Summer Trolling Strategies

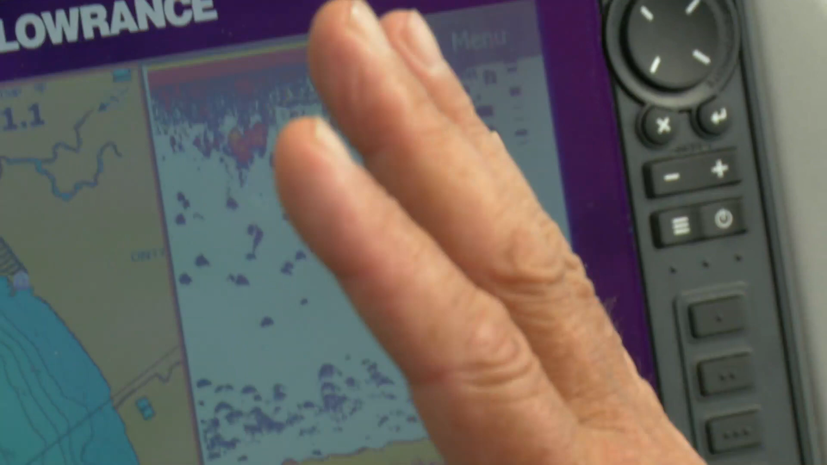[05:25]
I mean, that's the magnet for these muskies. So that's the first thing we're looking for. No matter what our depth is, we're looking for bait fish.
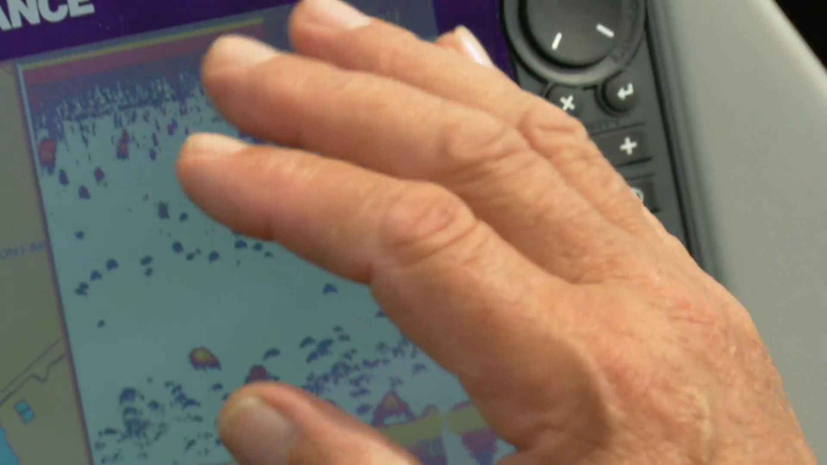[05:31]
And the key thing, one thing you'll find is on these Great Lakes waterways,